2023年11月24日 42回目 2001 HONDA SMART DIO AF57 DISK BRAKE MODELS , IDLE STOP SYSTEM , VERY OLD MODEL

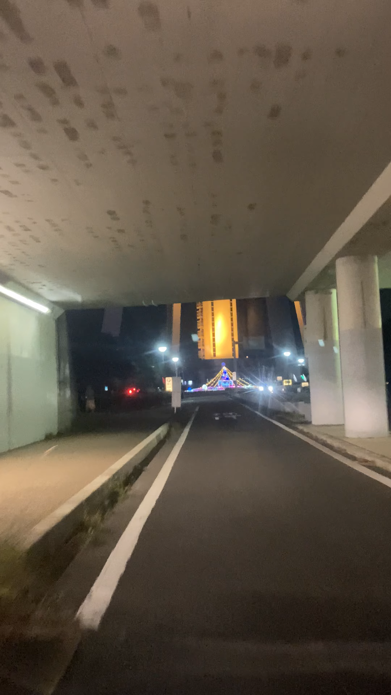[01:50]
はい、白宮市のイルミネーション。白宮タワー。